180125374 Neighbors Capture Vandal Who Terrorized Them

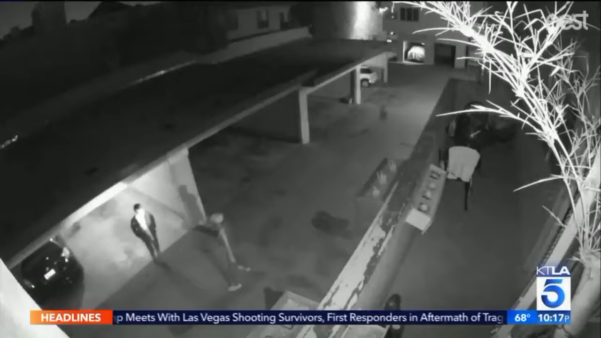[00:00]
A DRAMATIC TAKEDOWN OF A SERIAL VANDAL CAUGHT ON CAMERA
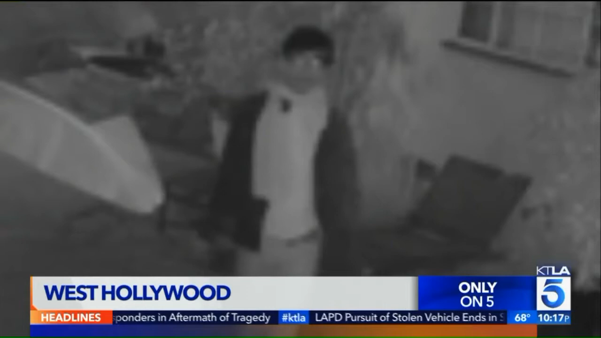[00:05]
WEDNESDAY MORNING AS FRUSTRATED RESIDENTS IN WEST HOLLYWOOD DECIDED TO TAKE MATTERS INTO THEIR OWN HANDS.
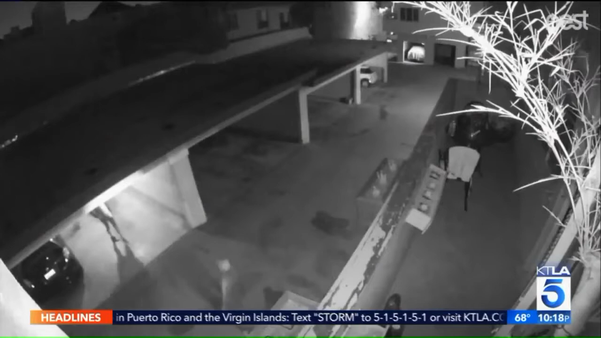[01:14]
I TEXTED CALL 911 TO A COUPLE OF THE PEOPLE IN THE BUILDING AND THEN MY FRIEND KIND OF RAN OUT. THE CONFRONTATION TURNED INTO A SCUFFLE THEN THE MEN WERE ON THE GROUND. O'NEILL WASN'T FAR BEHIND. ONE BY ONE RESIDENTS CAME DOWN TO HELP MAKE A CITIZENS ARREST. THERE'S NOW SOMEONE SITTING ON HIS LEGS. MY FRIEND IS SITTING ON HIS BODY AND HIS ARMS. I'M GOING THROUGH HIS POCKETS.
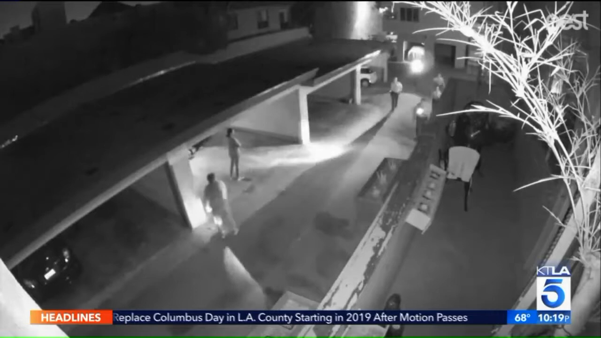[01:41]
I PULL OUT. IT WASN'T A BOX CUTTER. IT WAS A BIG KNIFE. WITHIN A FEW MINUTES, SHERIFF'S DEPUTIES ARRIVED TAKING OVER. THERE IS THAT PART OF IT, YOU KNOW, WHERE YOU GO, THIS IS DANGEROUS.